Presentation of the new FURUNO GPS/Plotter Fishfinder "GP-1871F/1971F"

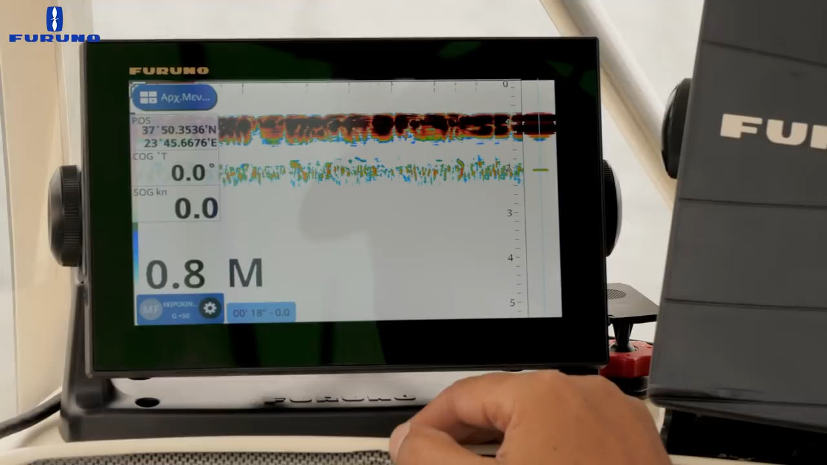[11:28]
Πάμε να επιλέξουμε και να δούμε πώς μπορούμε να φτιάξουμε μια οθόνη στο μηχάνημά μας.
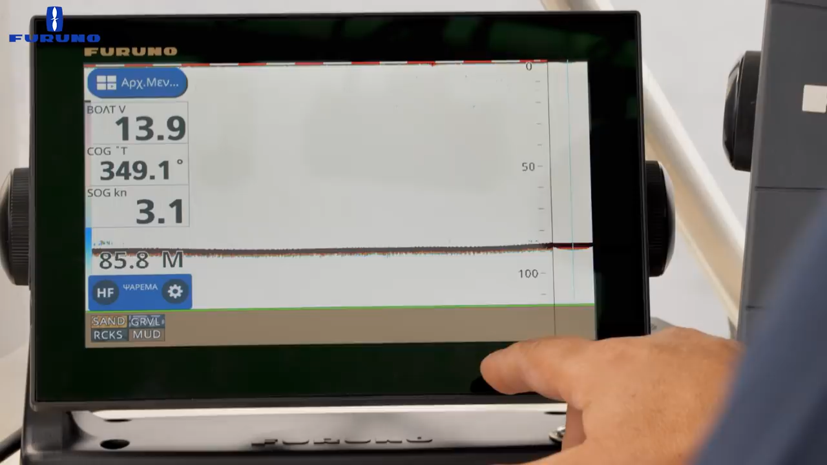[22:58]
On screen: speed 3.1 kn
Δηλαδή, ξέρουμε με την ανάλυση του BDS τι υλικό είναι κάτω ο πυθμένας μας,
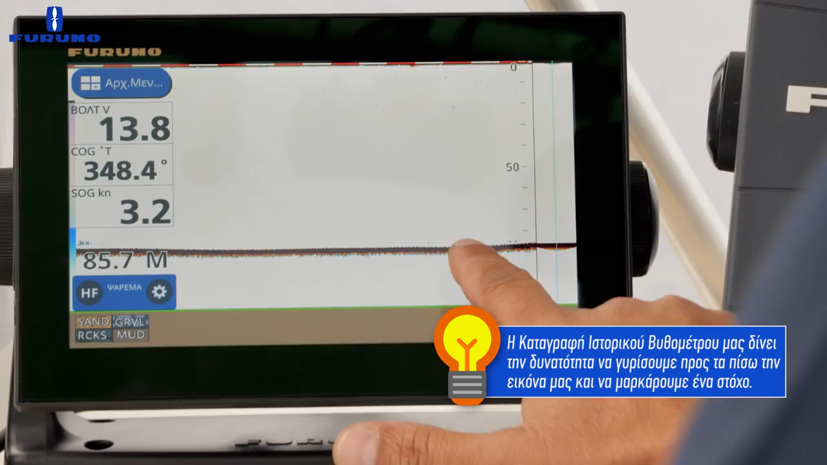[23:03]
ξέρουμε τα μεγέθη των ψαριών αφού είναι ενεργοποιημένο το AccuFist, το σύστημα μέτρησης μεγέθους ψαριών,
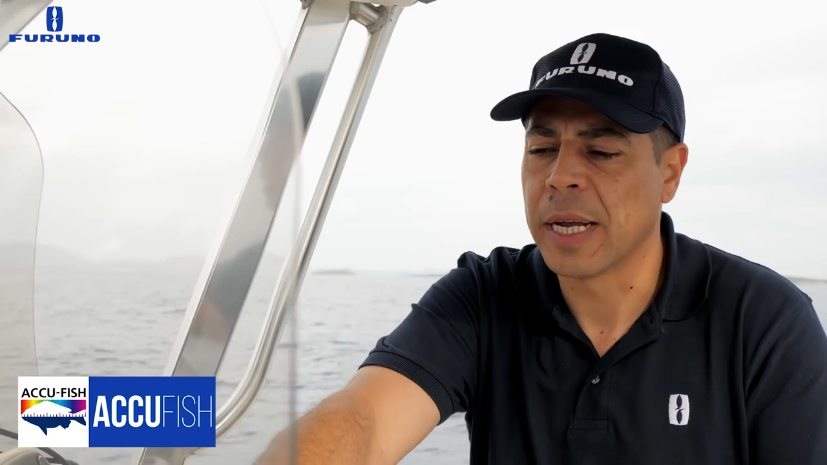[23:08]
και να δούμε λίγο 2-3 σημαντικές λεπτομέρειες.
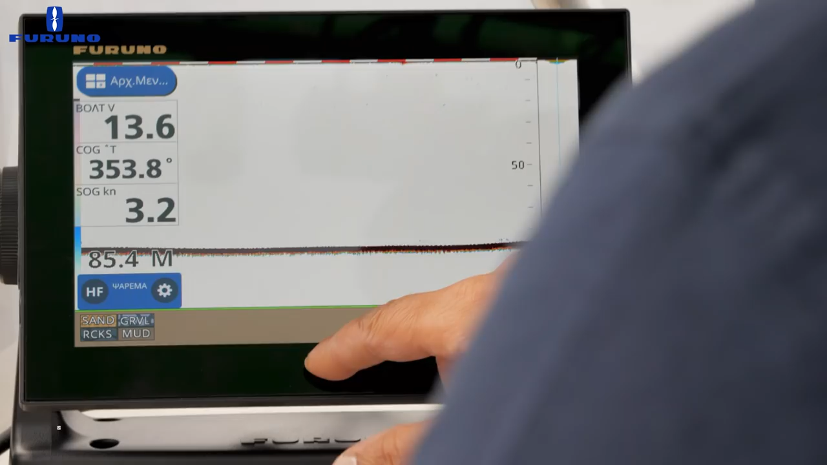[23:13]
On screen: speed 3.2 kn
Είναι ότι από κάτω προς τα πάνω εμφανίζεται η μπάρα με το μενού του βυθομέτρου.
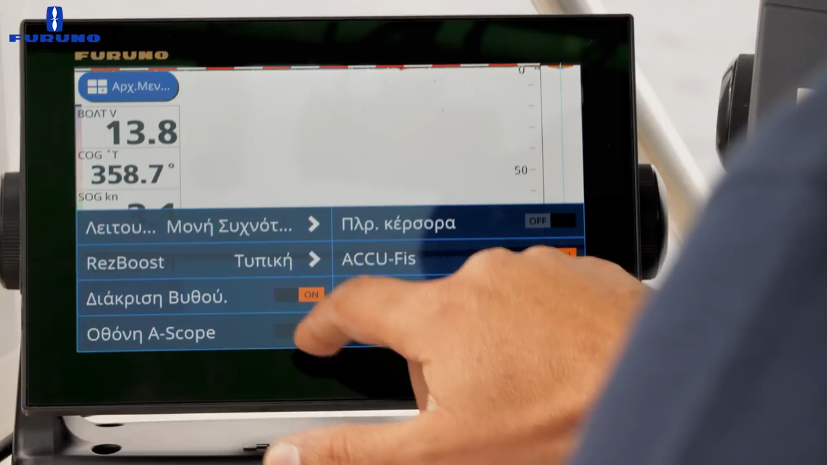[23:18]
Η πρώτη επιλογή είναι για τη λειτουργία της συχνότητας.
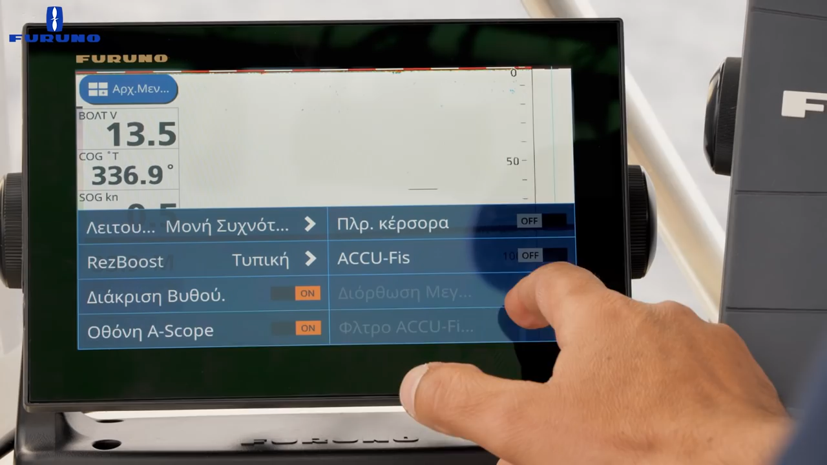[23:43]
το BDS, δηλαδή τη διάκριση του βυθού ή το A-Scope πάνω στην οθόνη μας.
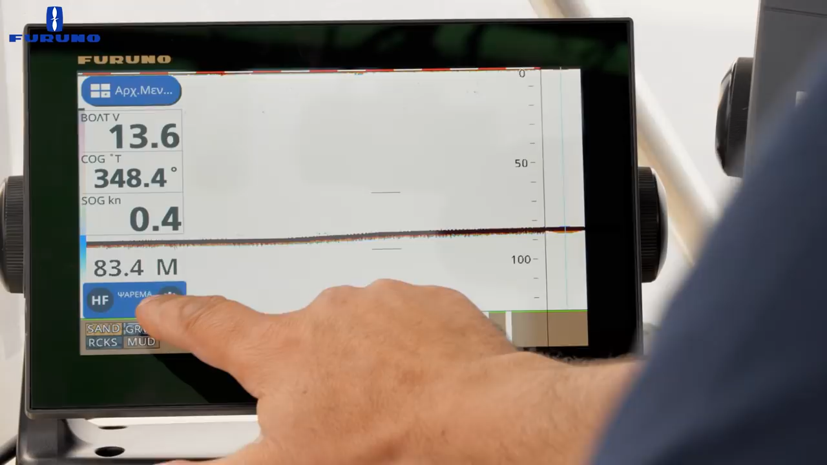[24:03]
Κάτω αριστερά, στο πλαίσιο που μας εμφανίζει, πατάμε πάνω και βλέπουμε τη λειτουργία της ευαισθησίας,
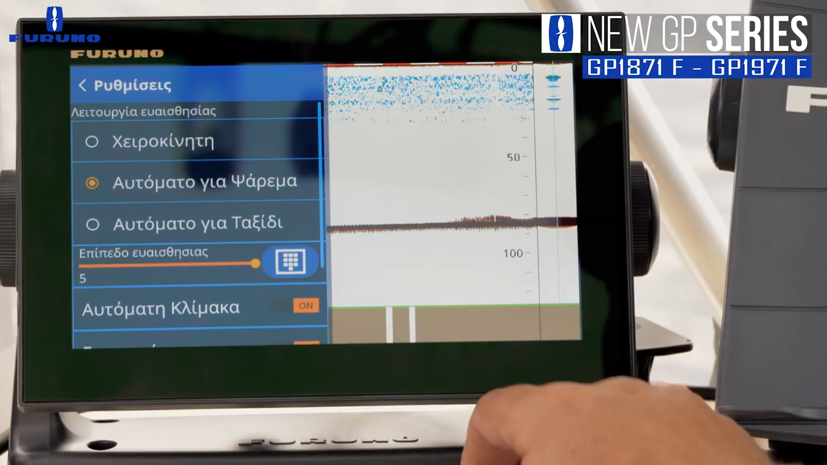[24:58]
Δηλαδή, αν θέλουμε να είναι μειωμένη ή αυξημένη ένταση.
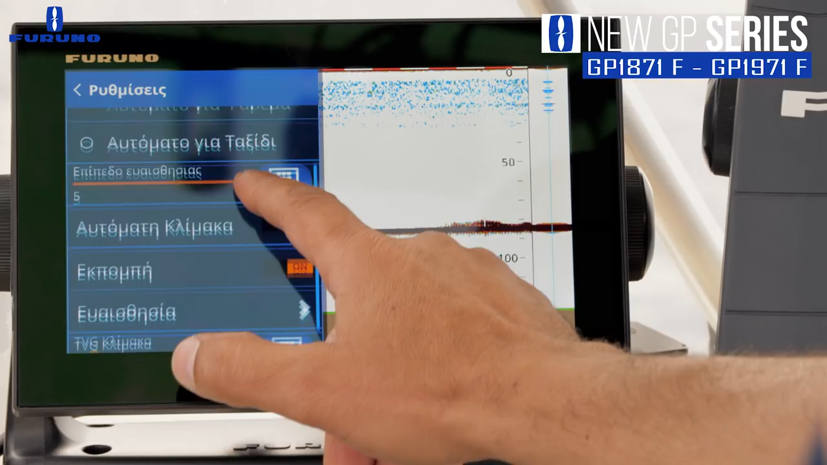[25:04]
Λίγο πιο κάτω έχουμε την αυτόματη κλίμακα. Αφορά την κλίμακα του βάθους. Στο αυτόματο το μηχάνημα βρίσκει αυτόματα το βυθό και αλλάζει την κλίμακα και στο χειροκίνητο το επιλέγουμε εμείς χειροκίνητα.
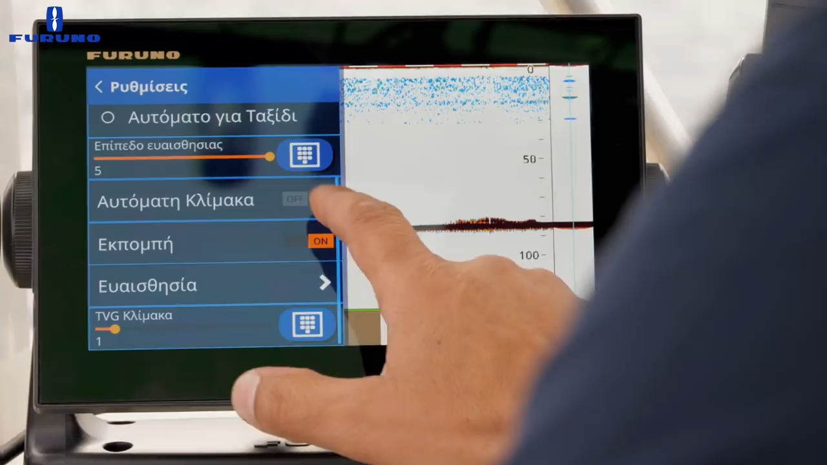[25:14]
Η εκπομπή σημαίνει ότι αν θέλουμε το βυθόμετρό μας να εκπέμπει ή όχι.
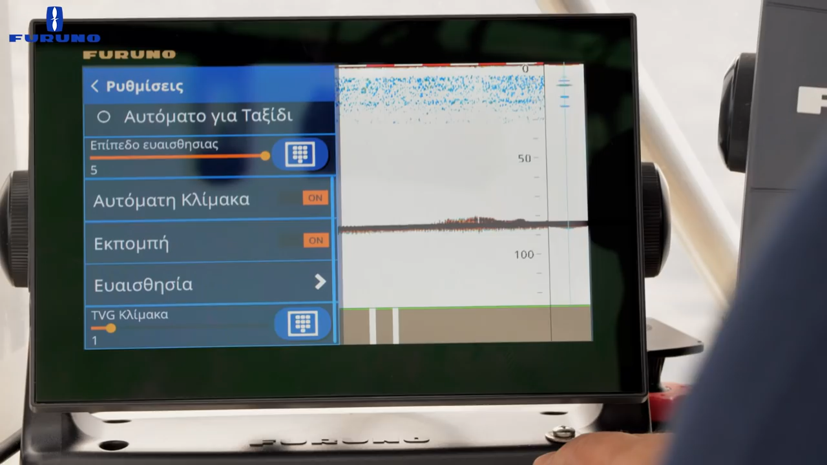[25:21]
Οπότε μπορούμε να το κλείσουμε ή να το ανοίξουμε.
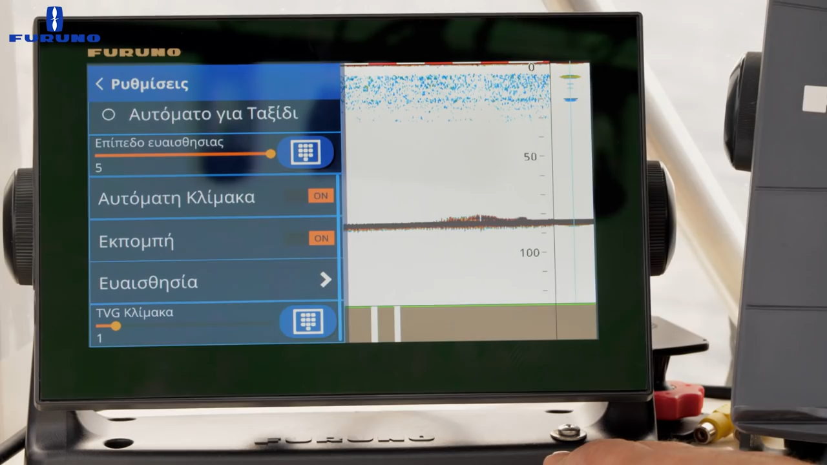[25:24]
Συνήθως όταν το σκάφος μας είναι έξω από το νερό και θέλουμε να κάνουμε δοκιμές, κλείνουμε την εκπομπή του. Στο θέμα της ευαισθησίας έχουμε να ρυθμίσουμε
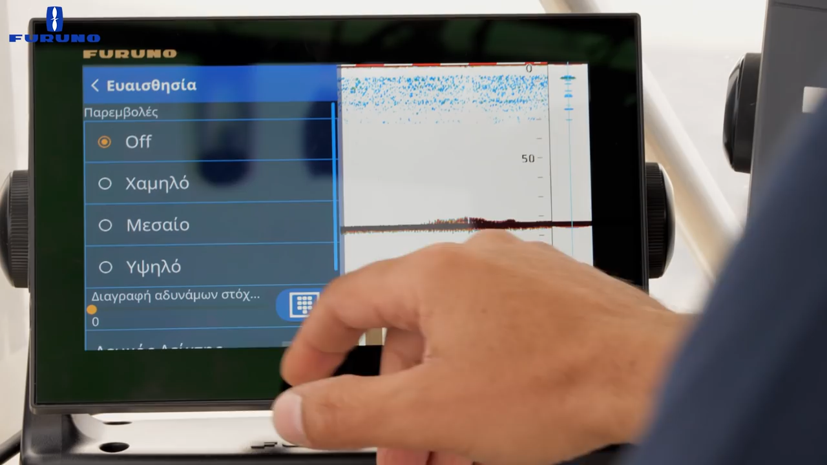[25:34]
τις παρεμβολές. Δηλαδή, αν έχουμε παρεμβολές από ένα άλλο σκάφος ή γενικά αν έχουμε παρεμβολές από μηχανήματα στο σκάφος μας ίδιας συχνότητας,